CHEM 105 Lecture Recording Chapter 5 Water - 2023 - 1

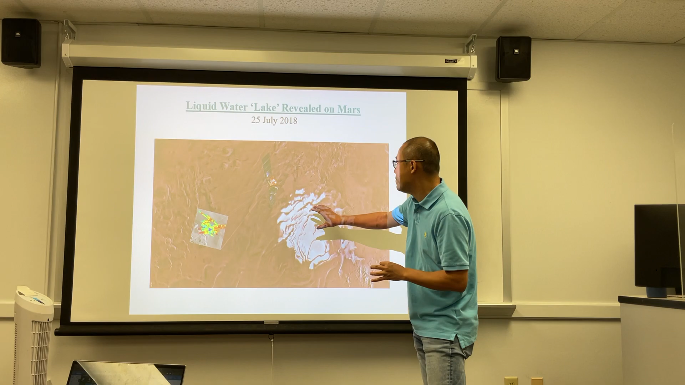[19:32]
I think they do like a 3D treatment of. This is the lake of water leak on Mars looks like.